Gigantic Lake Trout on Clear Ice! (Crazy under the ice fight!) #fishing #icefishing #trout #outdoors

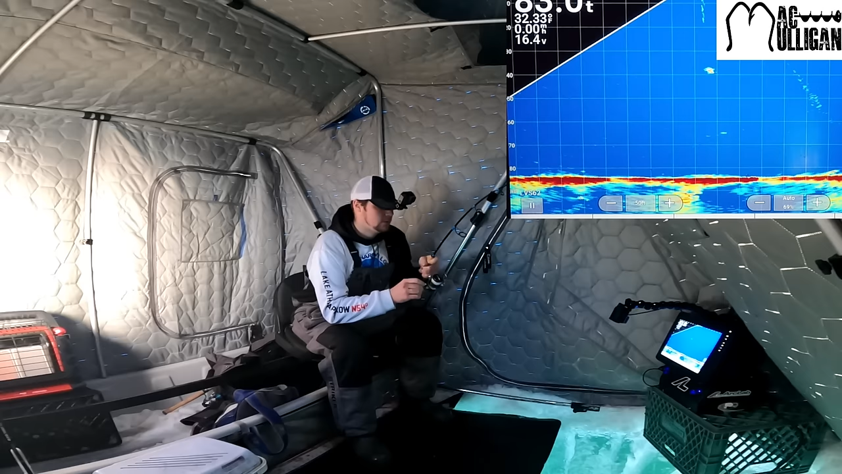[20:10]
definitely hammering the numbers so that's good look at that he just puked out like a beautiful cisco
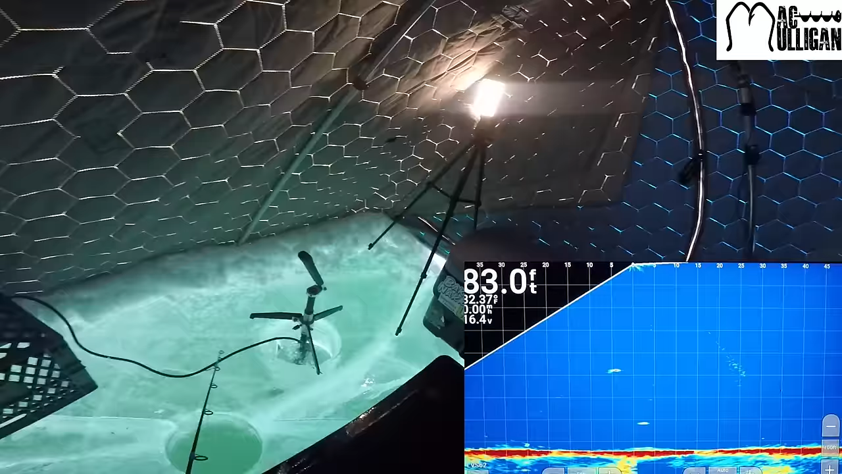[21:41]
all right we got a fish coming in up high here this is the first fish that's going to see the z-man bait that didn't take long at all